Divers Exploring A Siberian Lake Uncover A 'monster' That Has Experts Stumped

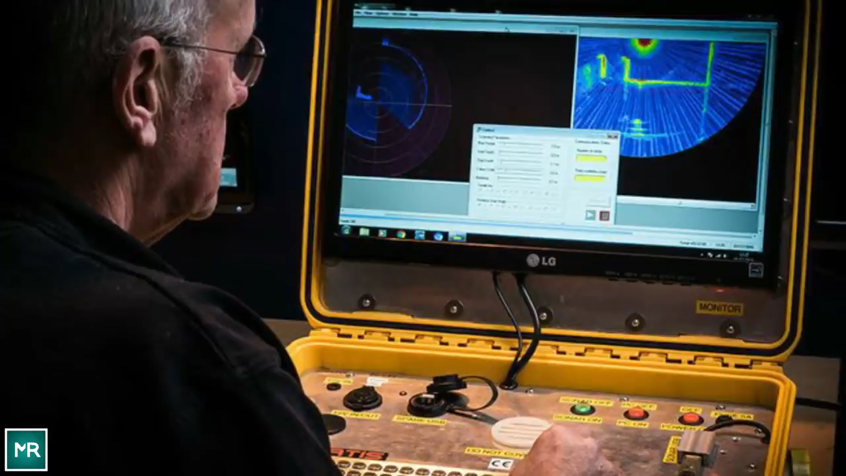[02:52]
Using SONAR, Associate Professor of Biogeography at Moscow State University, Lyudmila Emilianova scanned the lakebed for any trace of the monster, and came away with some startling finds.
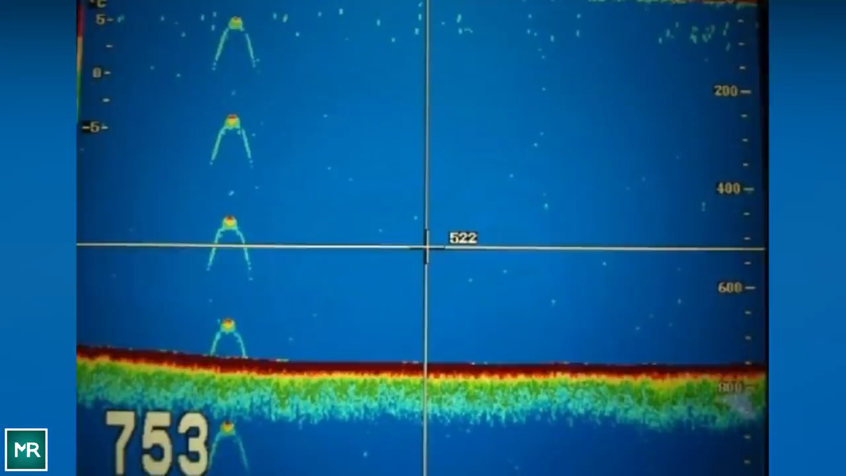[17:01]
It was a 25-foot-long object. Definitely not your average fish. It was exceptionally big.